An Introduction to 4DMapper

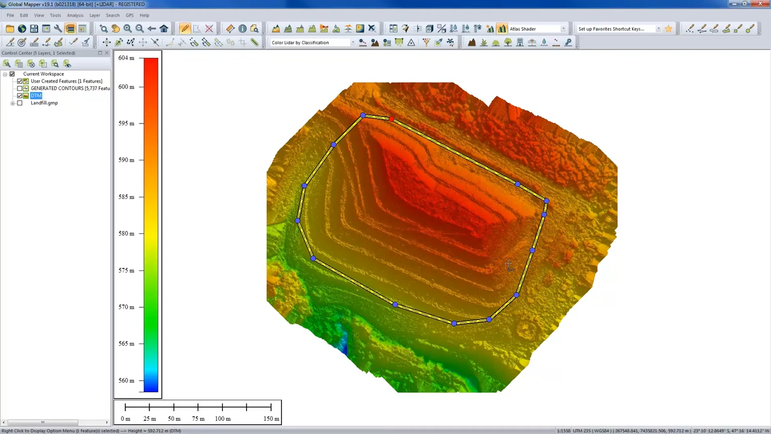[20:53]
So it gives me an accurate representation of volume by sampling the volume around the perimeter and making the assumption that what's in between is essentially a flat surface. An inclines flat surface by a flat surface. So the way the process works is very simple. As is typically in Global Mapper, there's a great deal of complexity in the process underneath the bonnet or the hoot, so to speak.
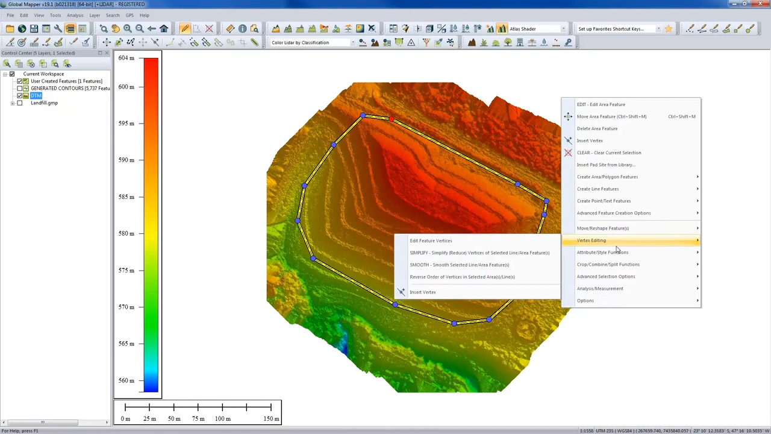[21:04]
But the actual process of doing this is very simple. From my analysis measurement menu, we have a pile volume, and it's going to run through very quickly and give me the results. So I can see here that the total capacity of that landfill is about 255,000 cubic meters. Now, going back, we've gone through about a 10-minute workflow here.
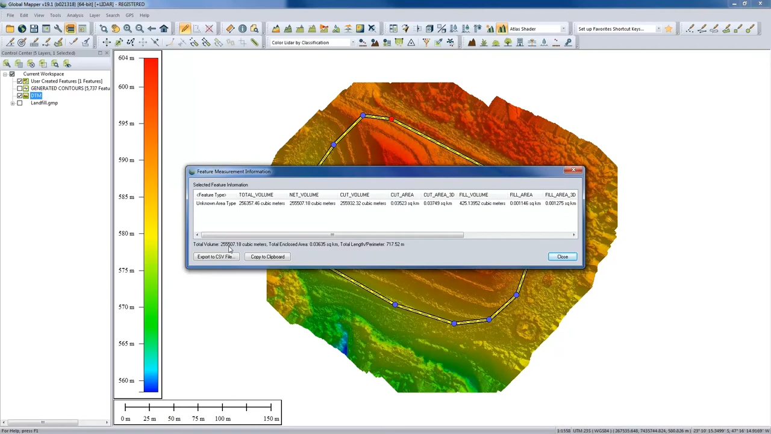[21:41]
We started with a point cloud. From that point cloud, going through a couple of different procedures, we were able to generate useful and valuable information about this landfill. So that is just a very quick example of Global Mapper in Action.
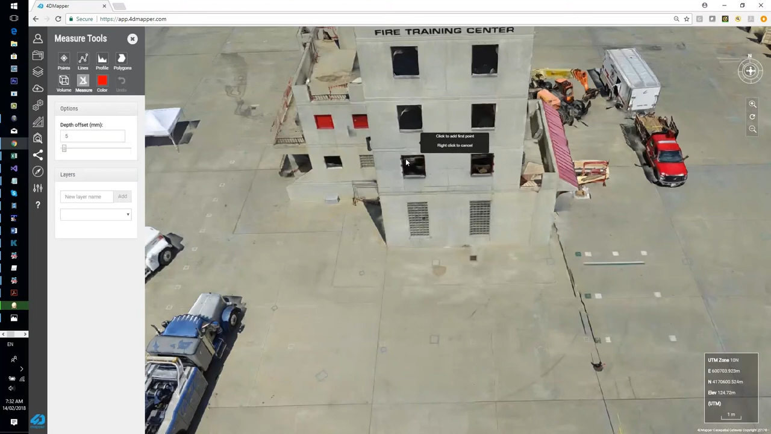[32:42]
And you'll see all those related information for height, slopes, and azimates, and other information.
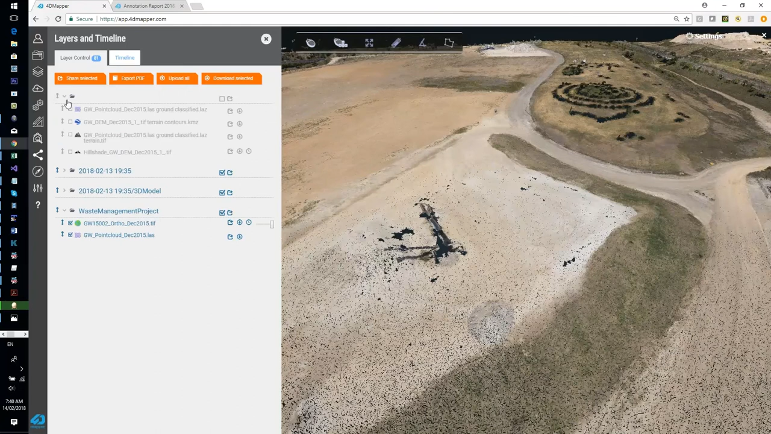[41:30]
So this is the point cloud that's been classified. If I click on this point cloud, zoom
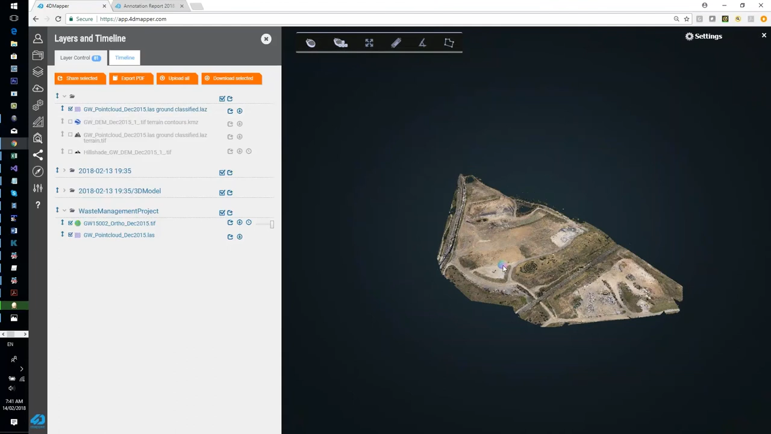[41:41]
into the area for this machinery area. So you see there's no non-ground based features in here.
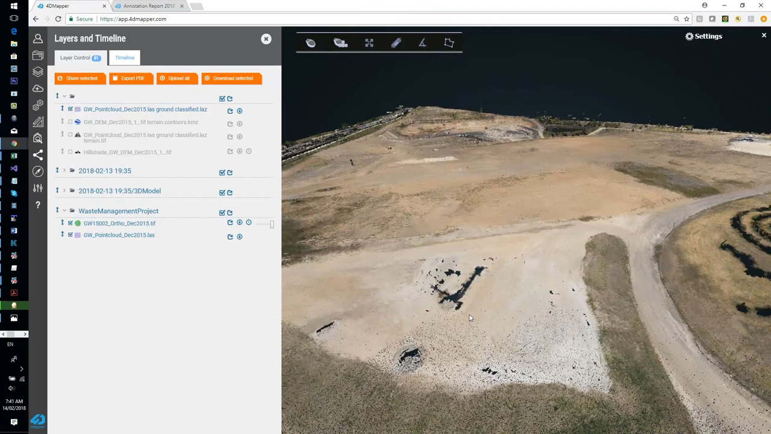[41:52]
So they're all gone. And you can now reliably start measuring volumes or generating counters. So this was an example of how you can classify or filter point clouds in your 3D macro accounts using global macro tools.
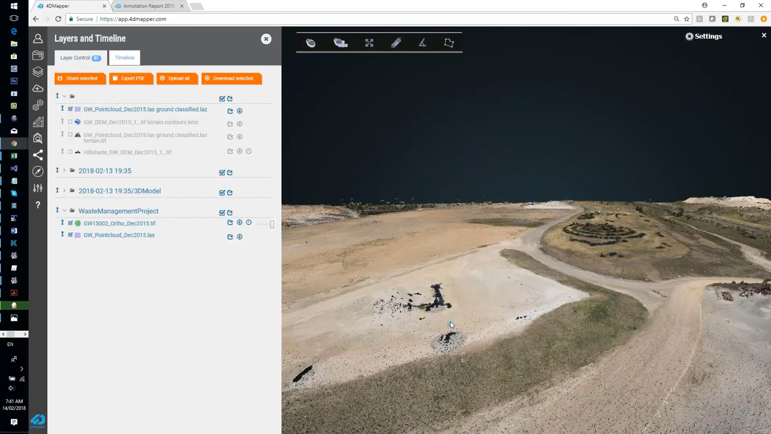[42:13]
Then if I just click on this terrain model that's been generated using this point cloud.